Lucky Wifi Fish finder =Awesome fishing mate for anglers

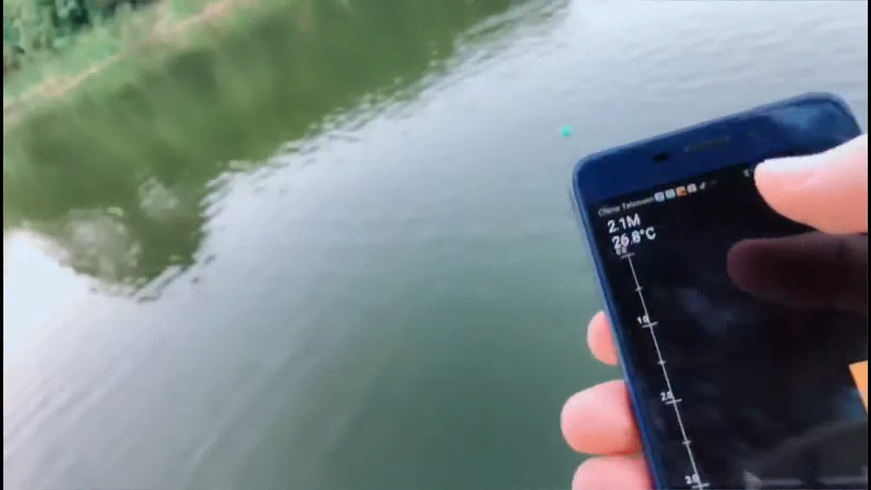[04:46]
On screen: depth 2.1 m, water 26.8°C
the depth, water depth is 2 meters and the temperature is 26 degrees
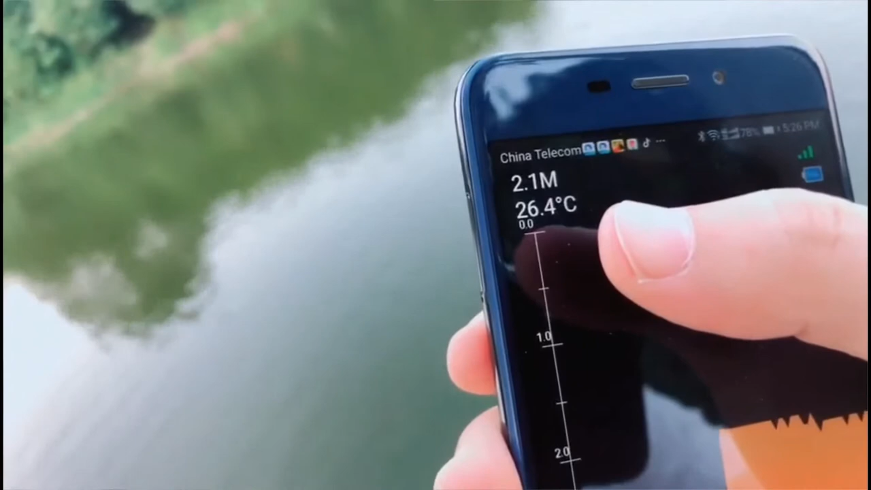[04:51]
On screen: depth 2.1 m, water 26.4°C
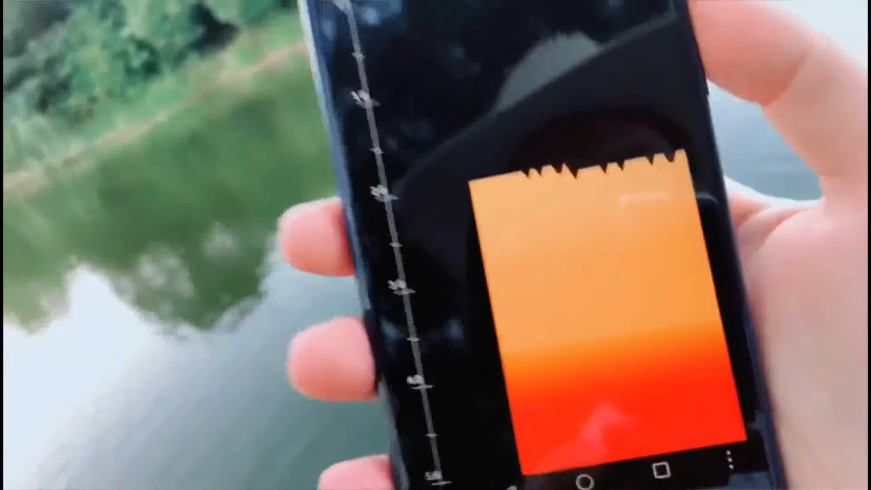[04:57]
and now there's no fish here, it's a pity
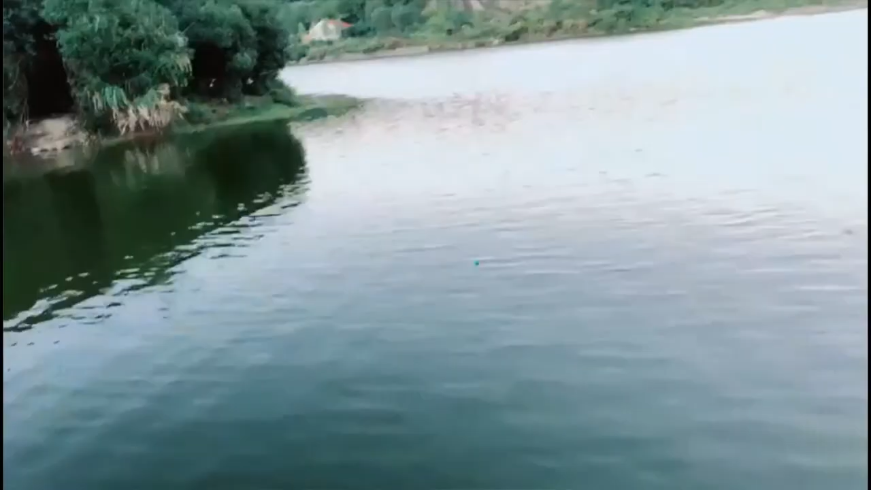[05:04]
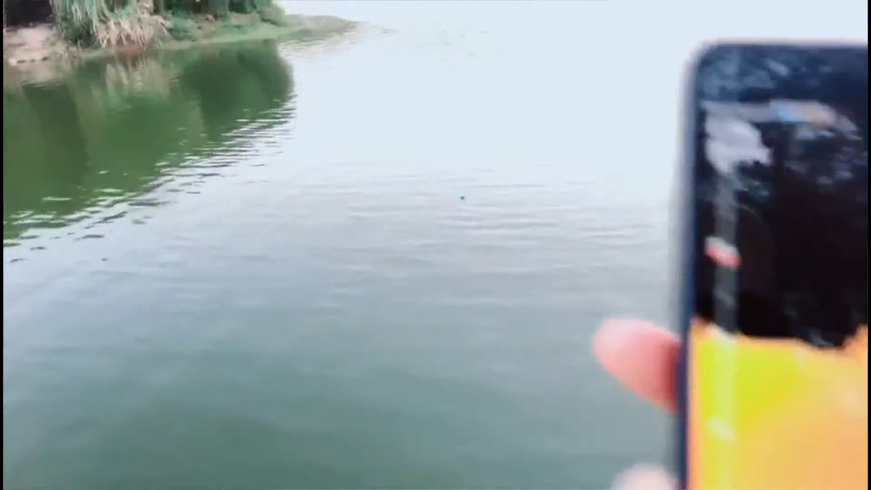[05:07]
okay, you can see the screen, a lot of fish appear under the sonar
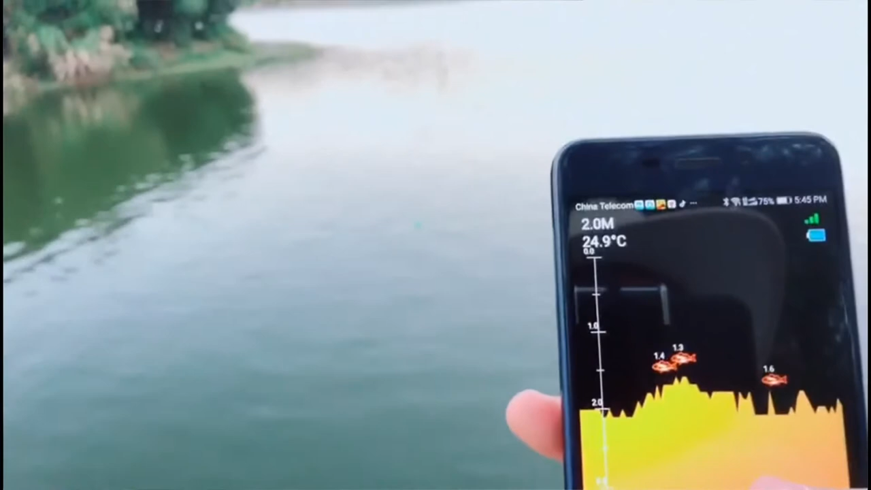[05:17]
On screen: water 24.9°C
fish depth is 1.5 meters but not so many,
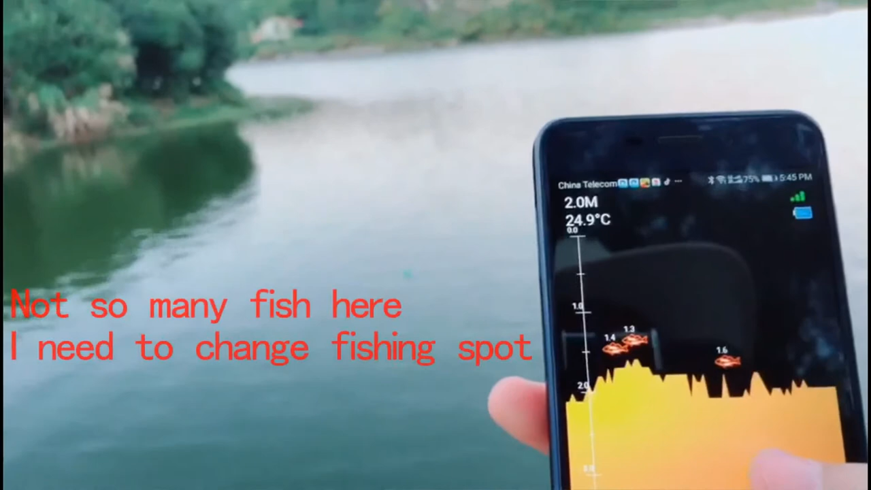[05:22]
On screen: water 24.9°C
maybe I need to change the place to go fishing
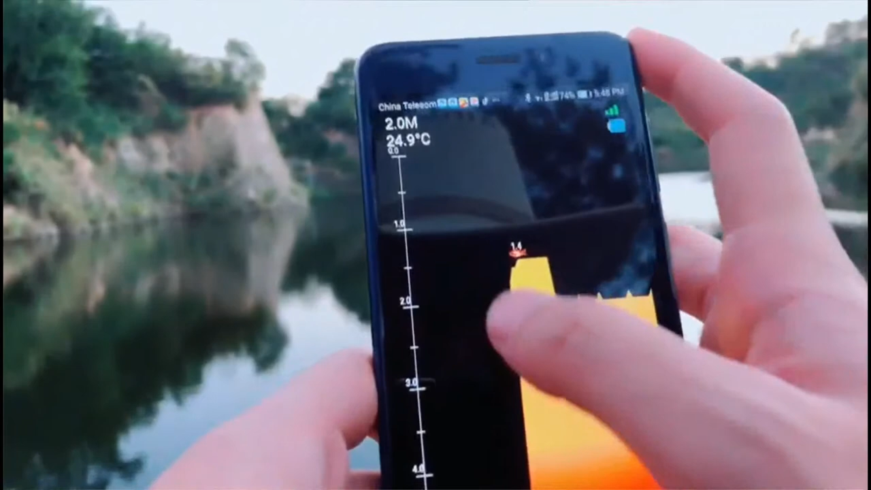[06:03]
On screen: water 24.9°C
and the bottom countdown on the water, okay, let's go back
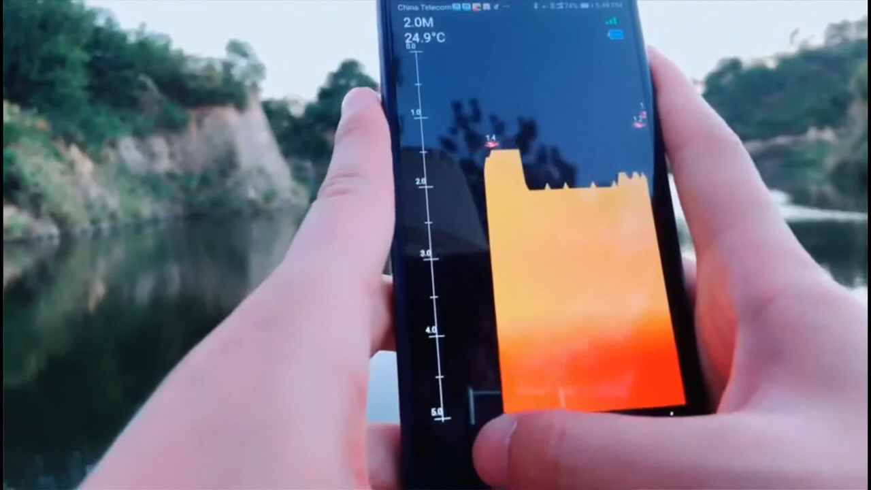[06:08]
On screen: water 24.9°C
now this is the simulation, okay, same information